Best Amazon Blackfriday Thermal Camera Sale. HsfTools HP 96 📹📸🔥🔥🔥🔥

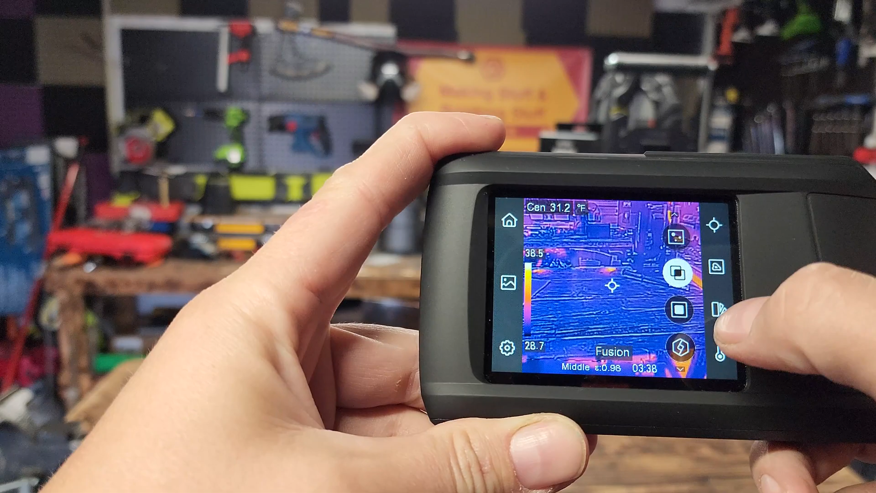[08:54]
to go over here oops not that one this one and the manual explains it so you got the the white hot you got the black hot you got the rainbow
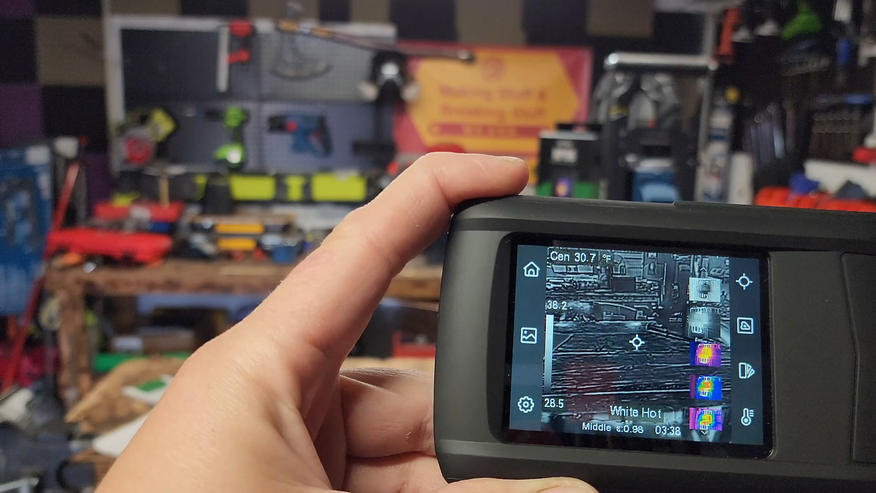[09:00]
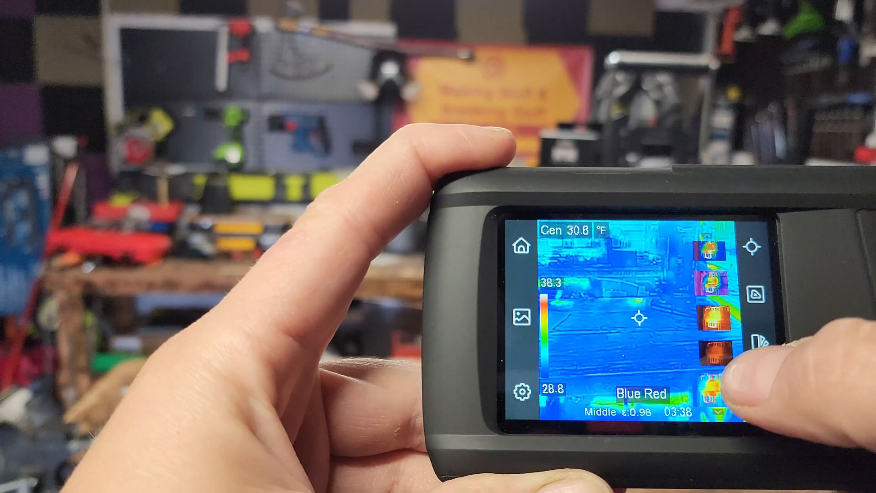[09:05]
so on and so forth there's eight different color patterns to choose from super easy oops go back to the one i like is this one
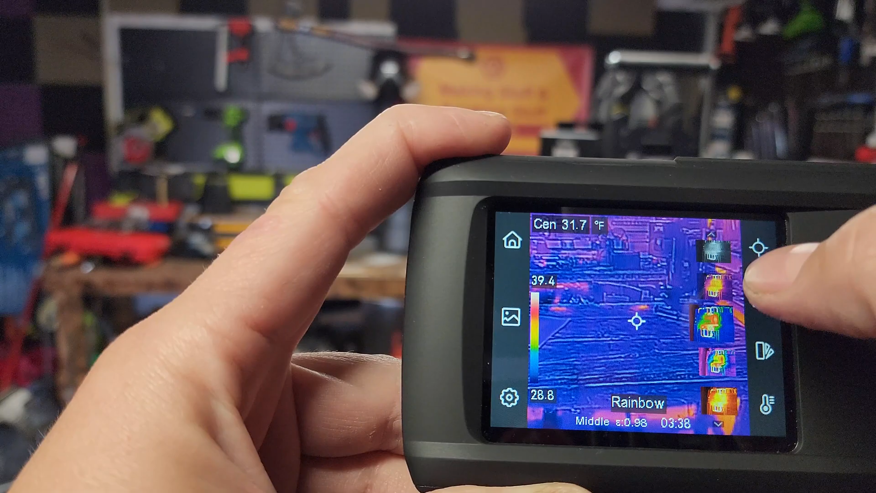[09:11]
On screen: spot 31.7°F
rainbow um you have your hottest point your
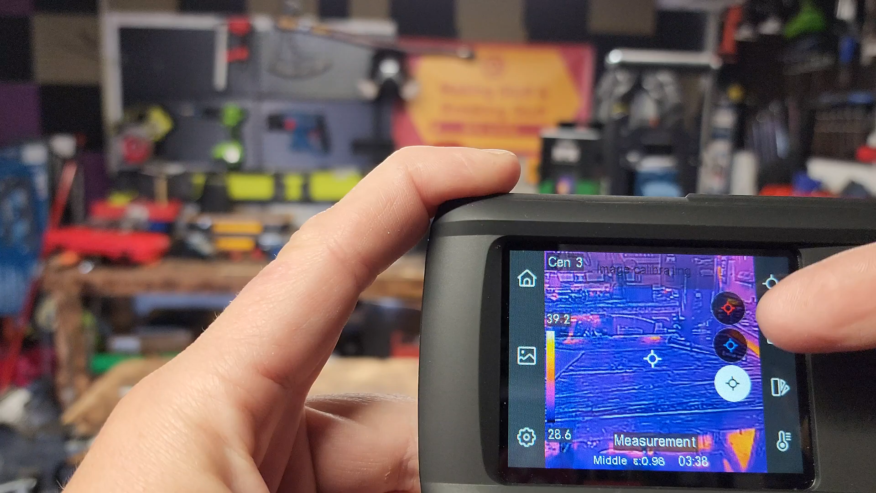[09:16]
coldest point in the center dot you can have all three on you have one on one off etc you know what i mean so boop
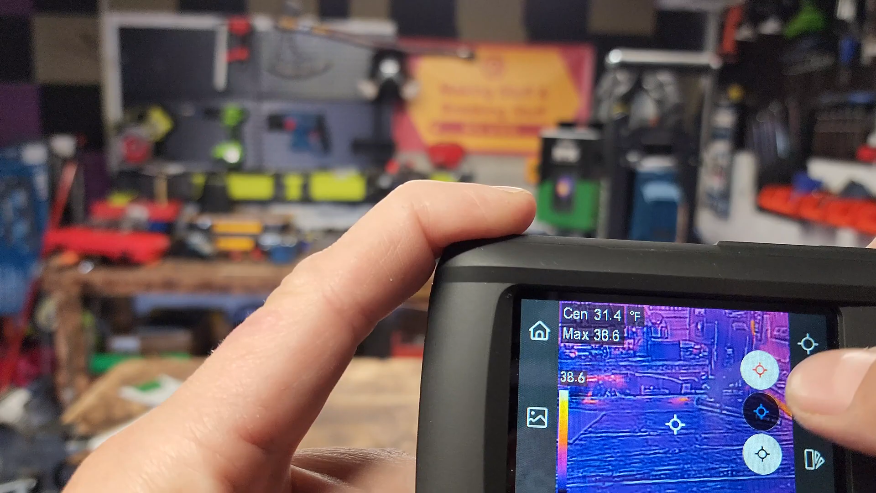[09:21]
boop turn them on and there you go it'll go to the coldest and hottest spot in the
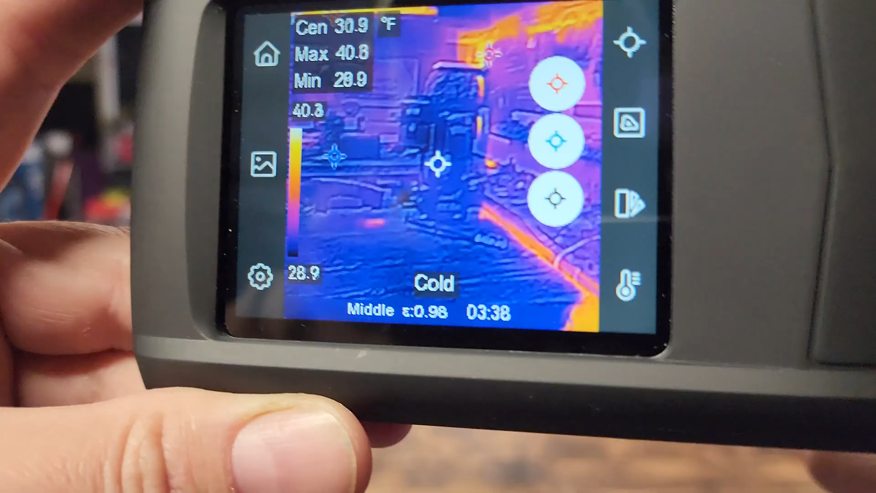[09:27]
On screen: max 40.8°F, min 28.9°F
room up here and watch it come to my hand
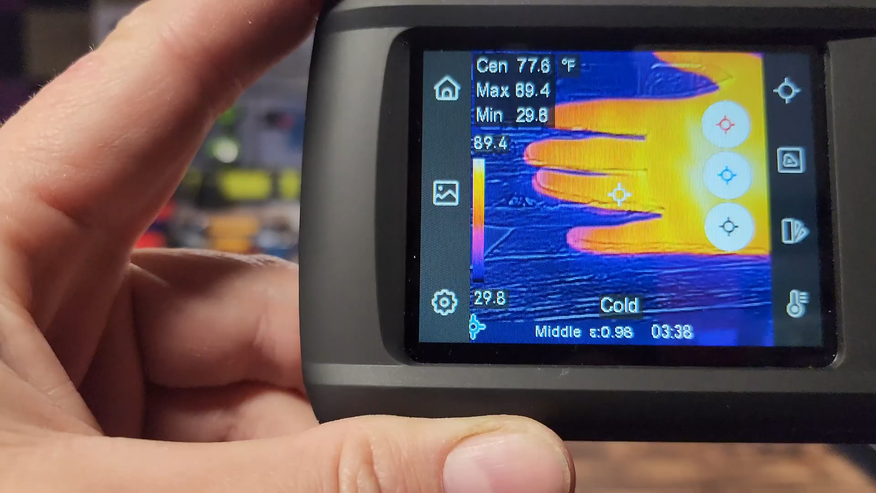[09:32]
On screen: spot 77.6°F
see the hot spot right right there it tells you everything up in the
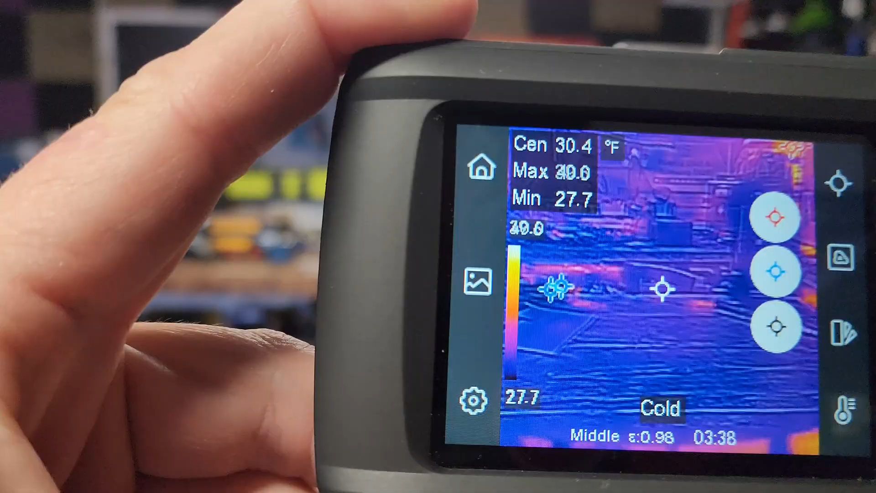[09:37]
On screen: min 27.7°F
corner uh what else hope you like the footage of trying to look at the drill or the impact
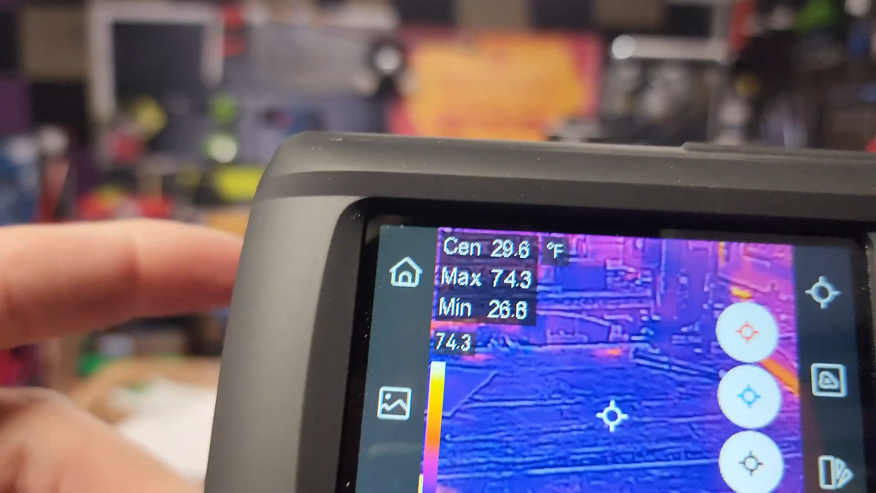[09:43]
On screen: spot 29.6°F
wrench and uh my living room with the ceiling you can see the difference of the heat escaping i mean
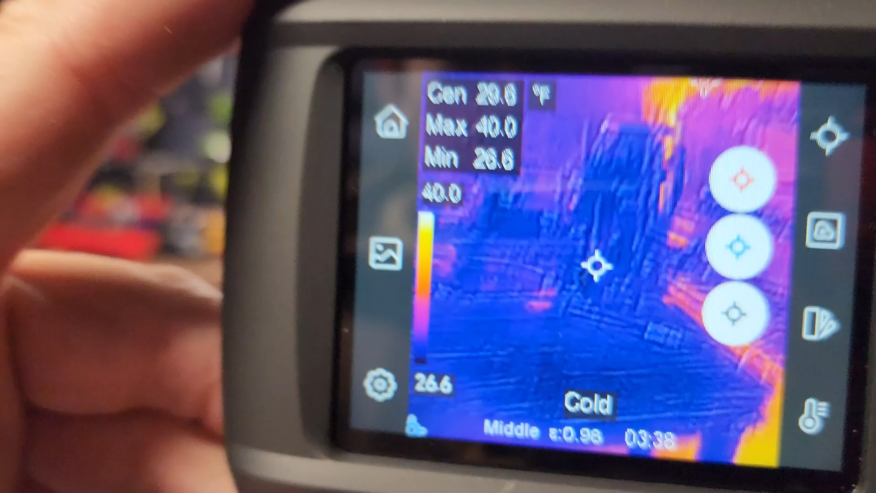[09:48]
just here in my shop you can see that over here is much warmer
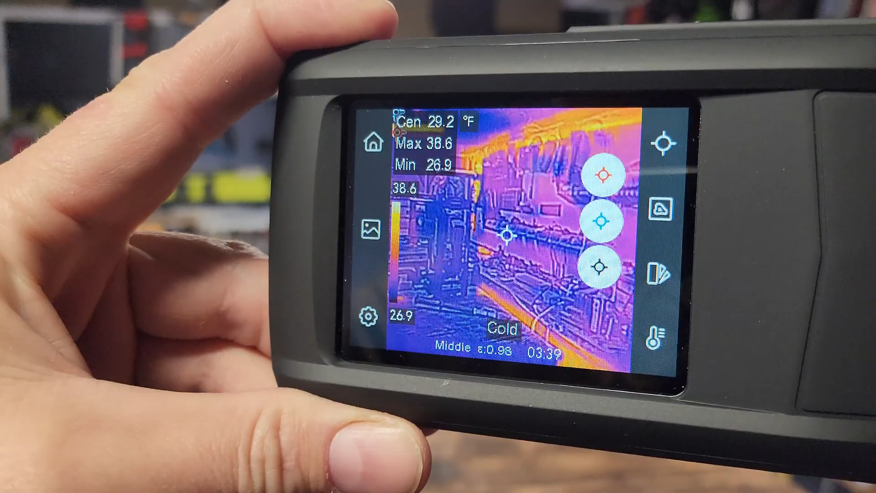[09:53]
On screen: spot 29.2°F
in the corners because this is slightly underground then
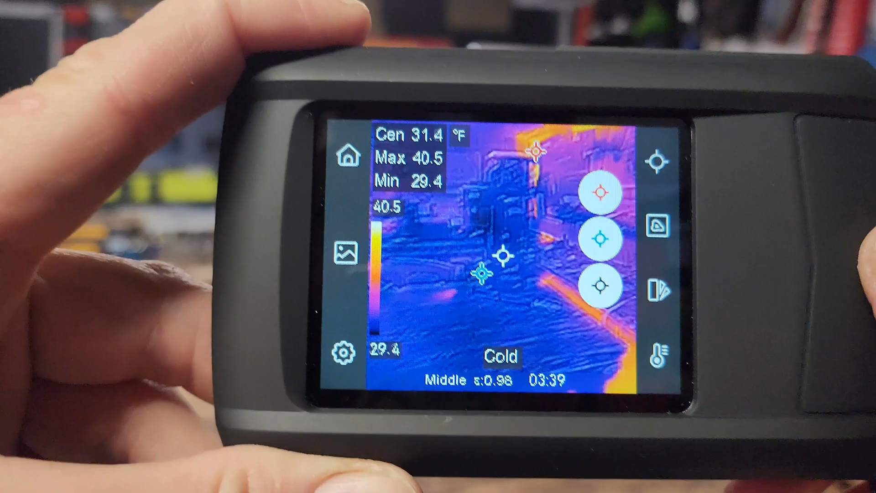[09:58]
On screen: spot 31.4°F
everything else is kind of cold because it's blue like i'm hot yeah
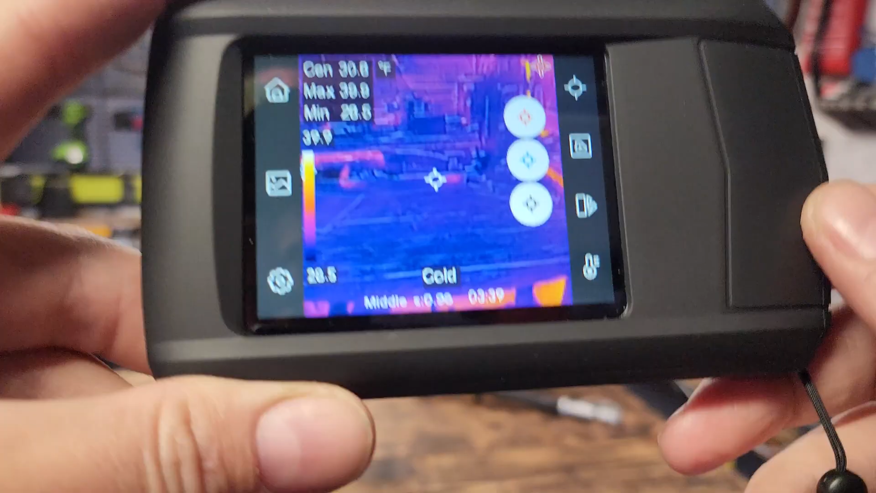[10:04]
there you go guys if you have any questions leave them down below i will definitely get back to you this
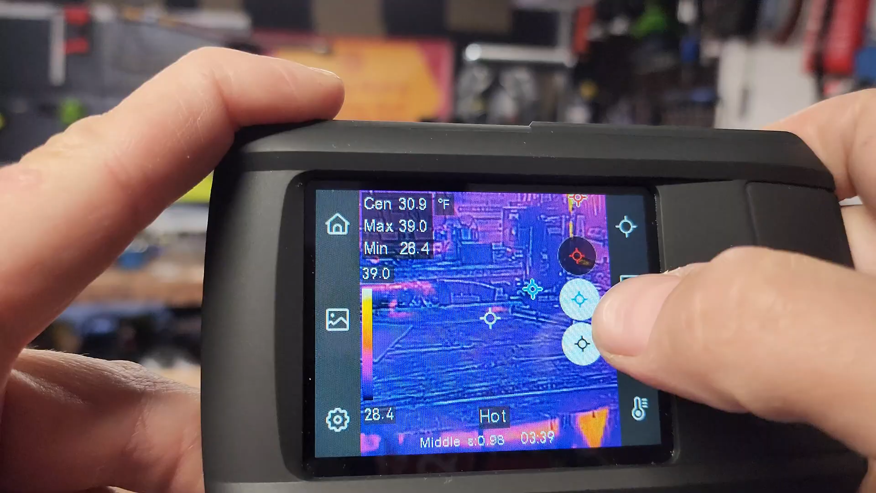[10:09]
thing is freaking slick i really like it it's my first ir camera oh you can also go into